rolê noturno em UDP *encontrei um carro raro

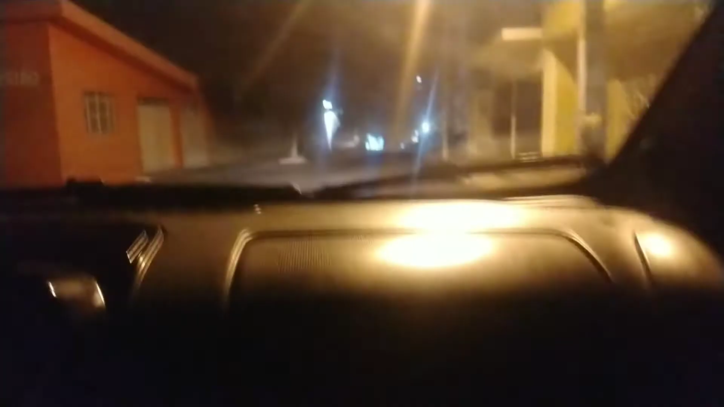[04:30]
pô Dá pra ver nada Fica 100%, 100% Se eu ligar o flash Ela vai dizer que tá filmando Caralho, ficou muito escuro, viá É, acende a luz aí Caralho, papi Não, não, não Tá de boa Olha lá,
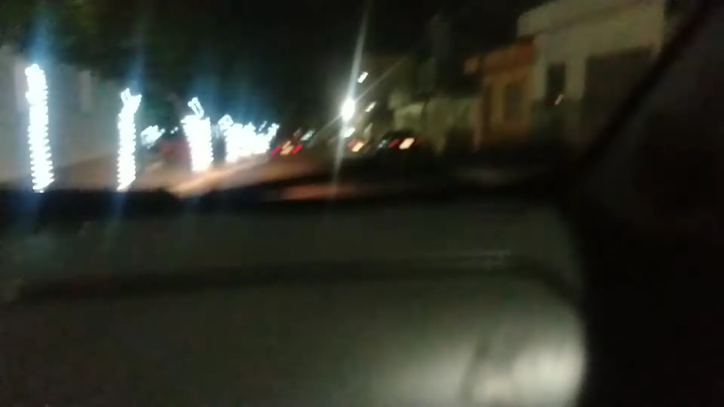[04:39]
olha lá As doninhas tá ali, ó Ali do lado do celtinho
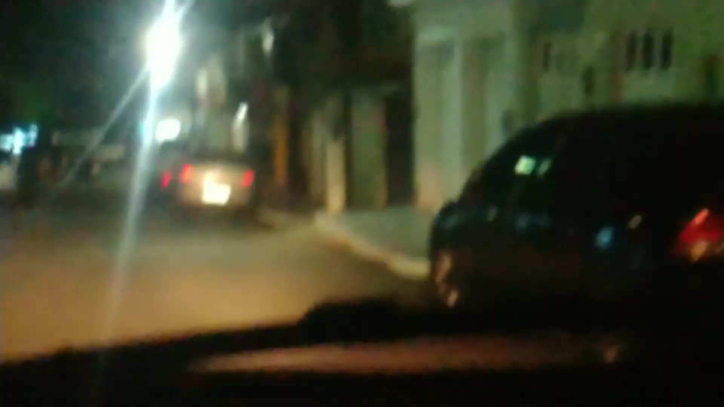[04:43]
Deu pra ver não, viado Lado do celtinho Vou passar assim, de boa Caralho, mas vou passar assim Que o celular de boa Deu não pra ver Será que elas vão perceber Que não é de novo?